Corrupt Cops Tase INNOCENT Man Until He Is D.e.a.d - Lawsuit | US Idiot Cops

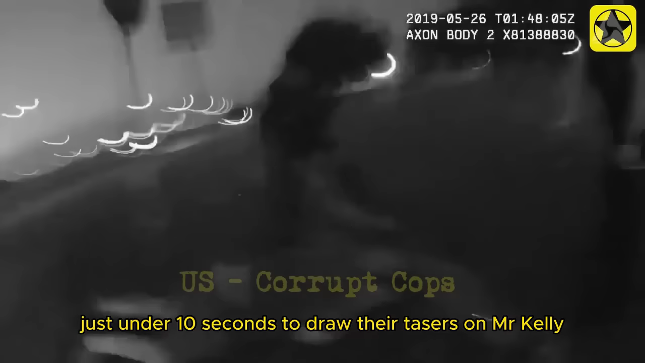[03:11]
Kelly. Subsequently, 2 of them simultaneously deployed their weapons.
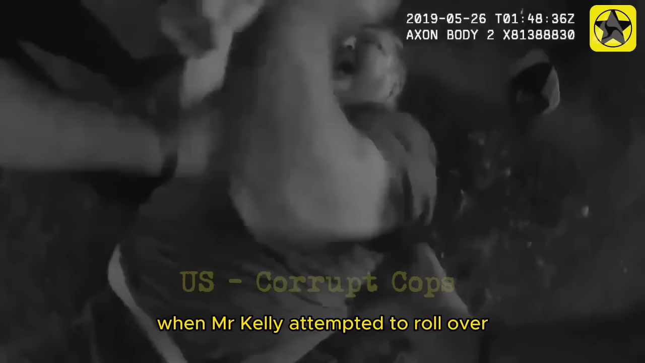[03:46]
Kelly attempted to roll over to communicate his deafness, he was drive-stunned directly on his back. Furthermore, despite realizing Mr.
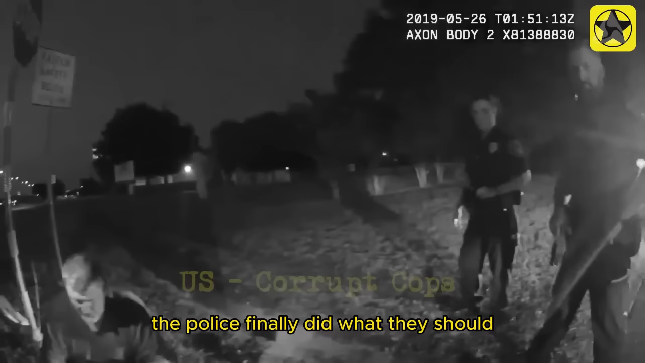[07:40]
In simpler terms, the police finally did what they should have done earlier by communicating with Mr. Kelly using a notepad and his phone. Mr. Kelly was clearly angry and confused after being tased for no apparent reason.
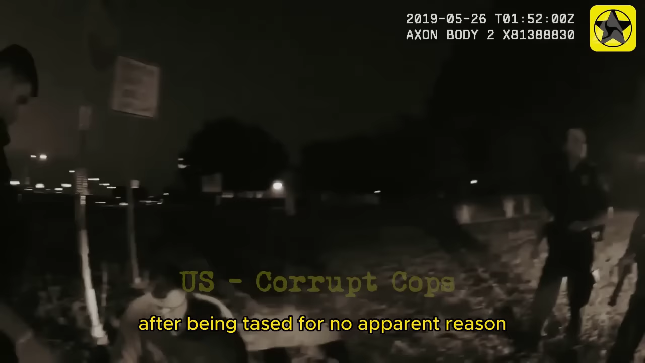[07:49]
One officer shouted at him despite knowing he was deaf, which goes against the values of the San Marcos Police Department.
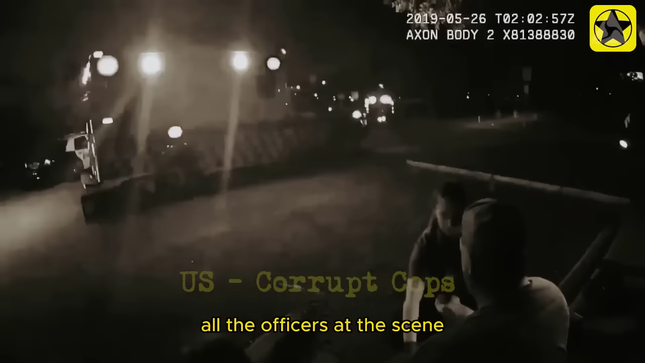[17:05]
After that, all the officers at the scene turned off their body cameras and had a lengthy discussion, the details of which were not disclosed. Regardless, Mr.
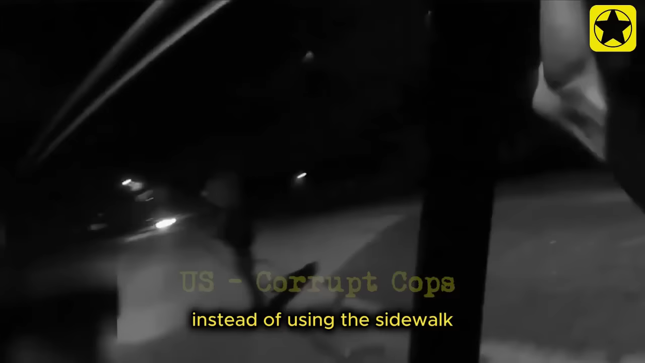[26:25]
Instead of issuing a verbal warning and directing him to use the sidewalk, both officers approached the man,
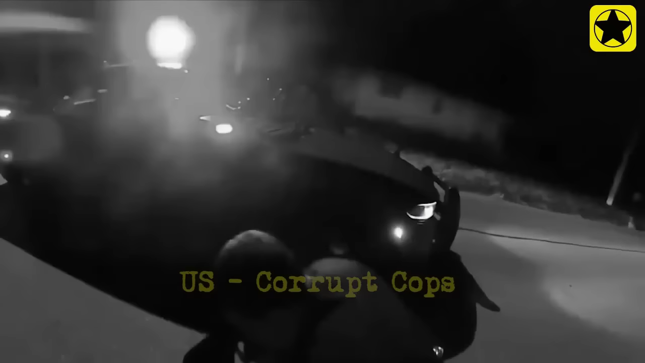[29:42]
The situation escalated when Trooper Arrowwood delivered a series of forceful knee strikes to Mr.
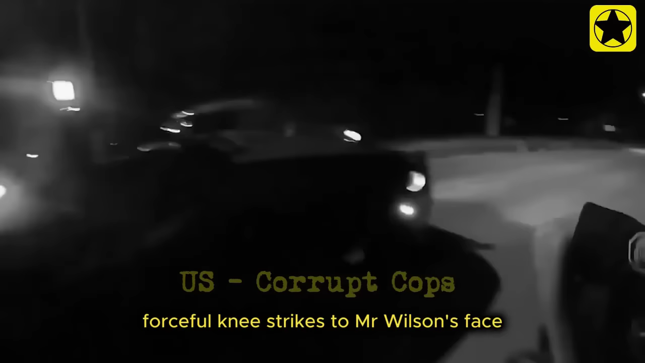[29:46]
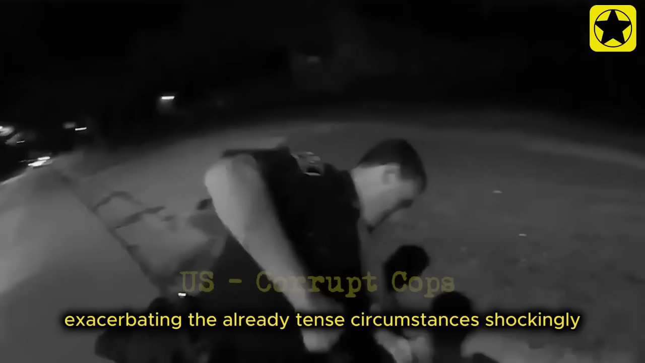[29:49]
Wilson's face, exacerbating the already tense circumstances.
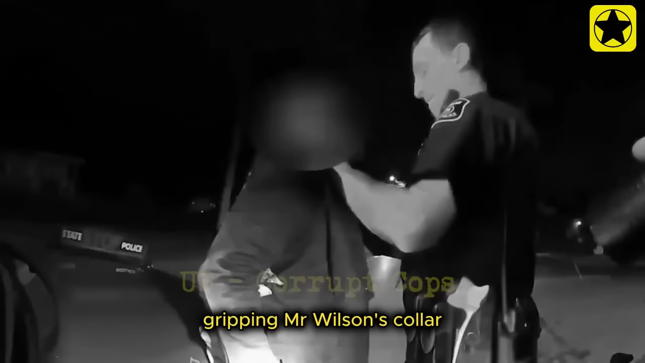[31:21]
Wilson's collar, forcefully shoving him toward the patrol vehicle.